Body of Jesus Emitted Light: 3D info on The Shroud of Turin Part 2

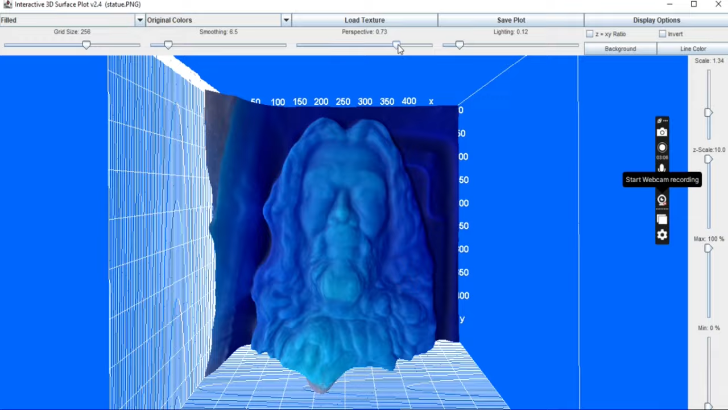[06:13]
I mean, any image that we put under this hard of a test, with the exception of the shroud, will utterly distort.